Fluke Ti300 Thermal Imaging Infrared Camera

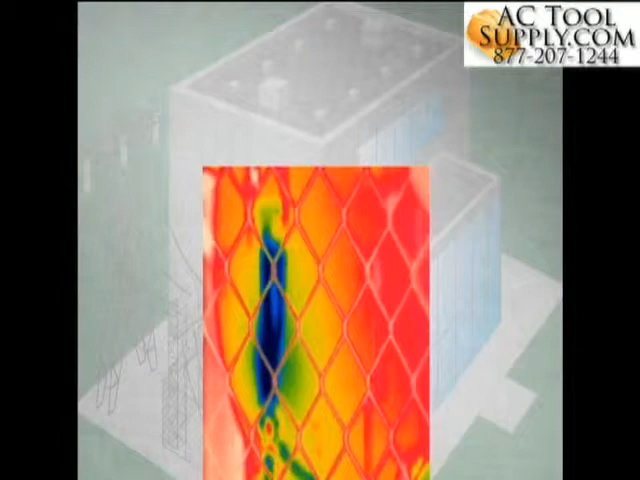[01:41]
With a passive autofocus system, the near field subject, the chain-link fence, is often what the camera chooses to focus on. Multiple images are often needed in order to get one that will focus on the valve, if it will at all.
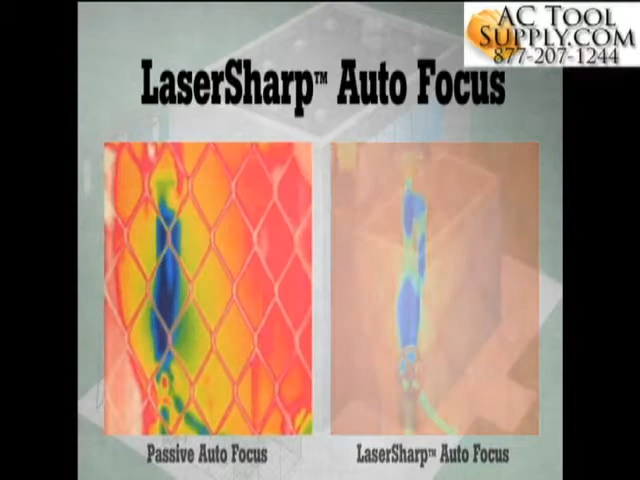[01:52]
Laser Sharp Autofocus tells you exactly where you are focusing.